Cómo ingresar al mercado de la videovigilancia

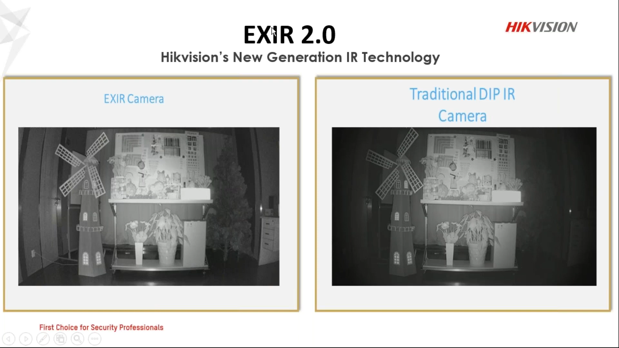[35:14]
soluciones bueno comienzan con Exir por supuesto nosotros tenemos por ofrecer las dos versiones también seguimos ofreciendo todo lo que es el infrarrojo convencional y tenemos todo lo que es Exir para poder seleccionar correctamente un